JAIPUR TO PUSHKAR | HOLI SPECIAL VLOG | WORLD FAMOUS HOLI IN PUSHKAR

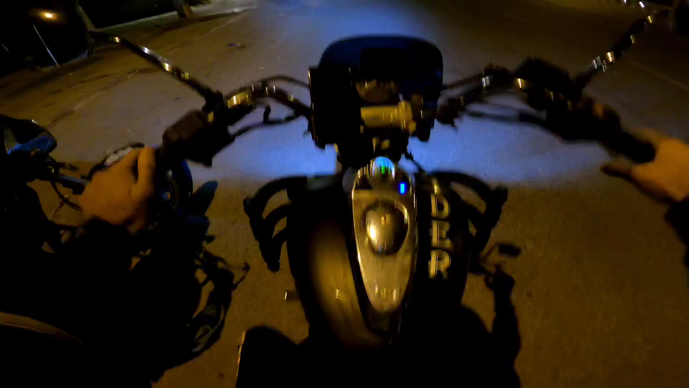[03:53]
तो गाइस अभी डिसाइड हुआ, पहले जाएंगे पुष्कर और फिर वापसी में आएंगे अजमेर। तो मिलो अपने शाहरुख भाई से, ये अपने शाहरुख भाई आज अपने साथ राइड कर रहे हैं, ये चलाते हैं भाई हीरो एक्सपल्स, बड़े लोग हैं, बड़ी बात, सिद्धू मूसेवाला के फैन है, लीजेंड।
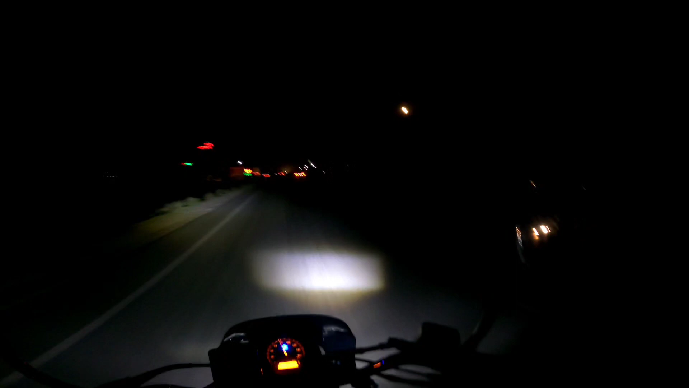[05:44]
लिटरली यार इतना मनमोहक लग रहा है ना, बहुत जबरदस्त, सुपर, जैसे कहते हैं ना भाई, जबरदस्त लग रहा है।